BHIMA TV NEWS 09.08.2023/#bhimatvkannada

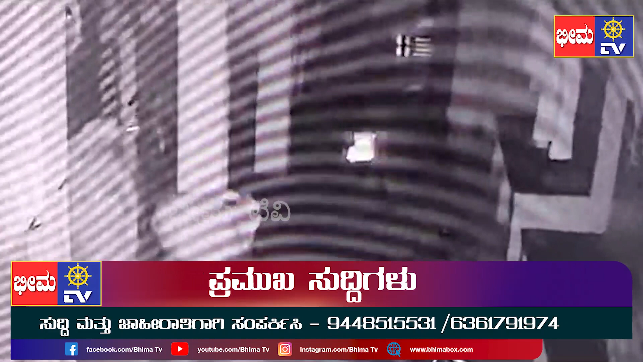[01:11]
હીક્ય કયલ્લરા કય છોળક CCTV યલી સર્ય આગિદે નાયક એમવવરા મનીય કટકીયલી ચિનદા માંગળ્ય સરવના કદીતારે � કંદ્લી તલવાર હગો રોડ હિડિદુ કળળતના માડો વીડ્ય સર્યાગિદે ઓંદે વારદલી મૂરકુવાદી માણે કંના હાકિદે કળળર કુંપુ મને લીરવા બલેબાળવા બંકારા બિળ્ળી સર્તાંતે વિદવસ્તુ